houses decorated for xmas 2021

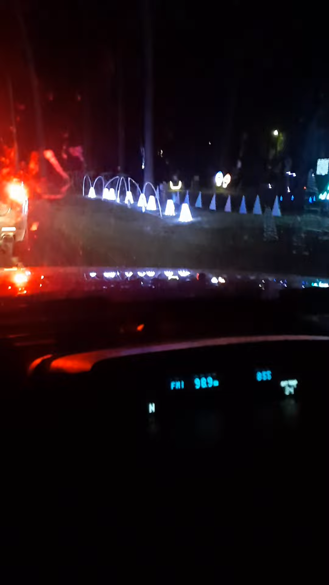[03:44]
I mean you guys been here for like two songs at least at least a song I had before I got here I know I bitch all the time but you know it's really kind of it's kind of hard because like you know I gotta have my eyes on everything what person ain't got no lights on oh my god they turn their lights off I don't think you're supposed to do that I wouldn't do that there's the Christmas tree back there singing and there's the two faces